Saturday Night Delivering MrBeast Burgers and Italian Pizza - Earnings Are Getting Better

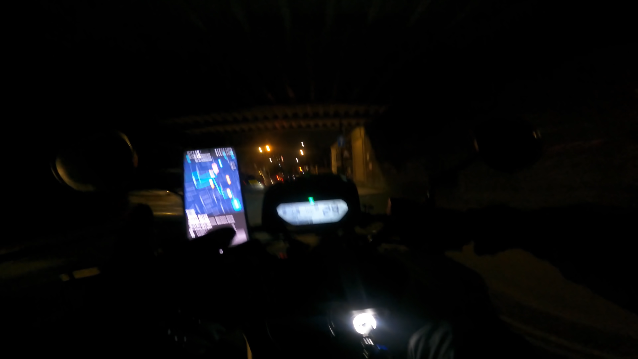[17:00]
This guy in front of me here, look, driving like an absolute donut. He'll come off his bike soon anyway. Let him crack on. There's a bus waving me past, and this guy has decided to go up on the pavement, looking like a real gangster, putting everyone else at risk.
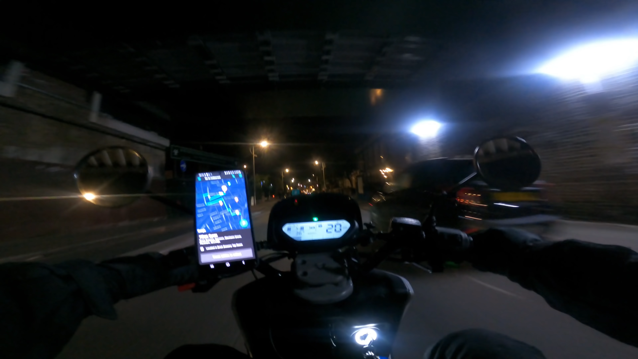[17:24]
Absolute bellend, that's what he is. I hate shit like that. I don't know why people have got a 125 and they think they can do mad stunts like that. But let him crack on, he'll fall off it soon.